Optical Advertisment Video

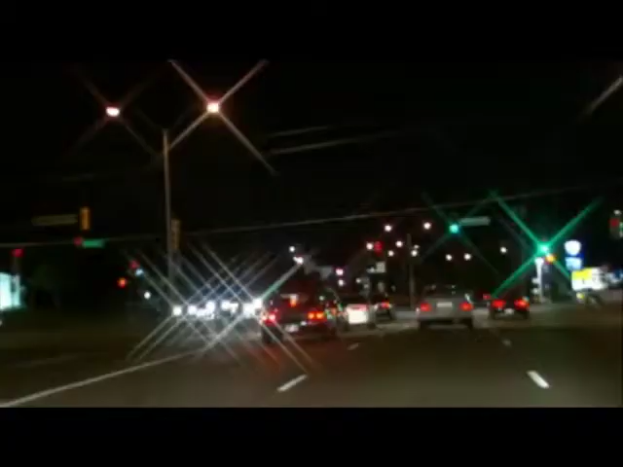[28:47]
A major complaint about glasses is the glare and halo effect experienced with nighttime driving.
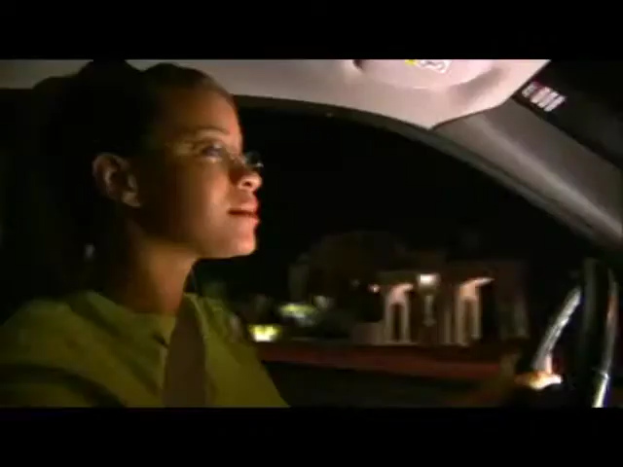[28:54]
Crizal enables you to react faster and feel safer behind the wheel.
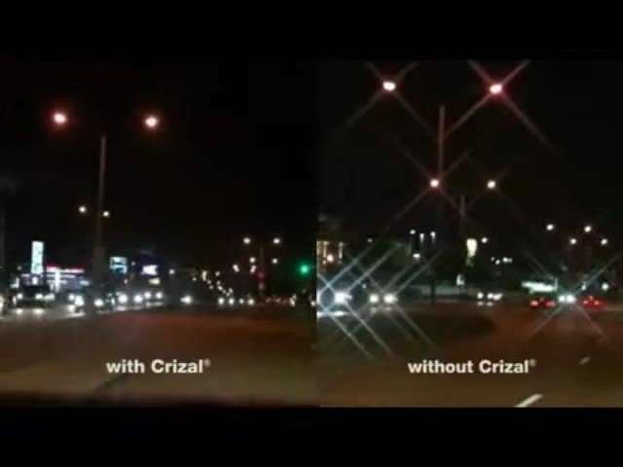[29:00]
It cuts down on the reflections and glare from headlights and other light sources.